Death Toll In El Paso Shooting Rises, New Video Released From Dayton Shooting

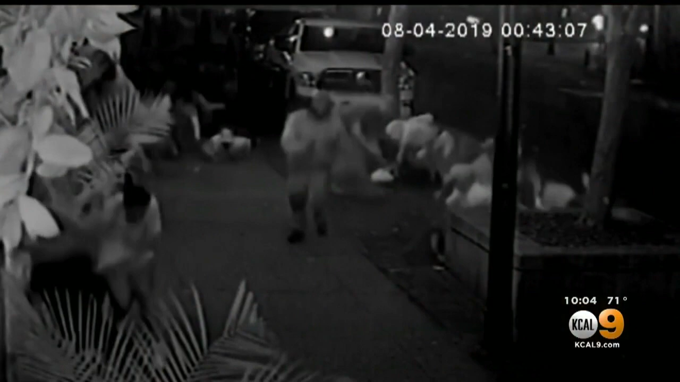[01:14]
In the video, you could see patrons screaming and taking cover in a nearby bar.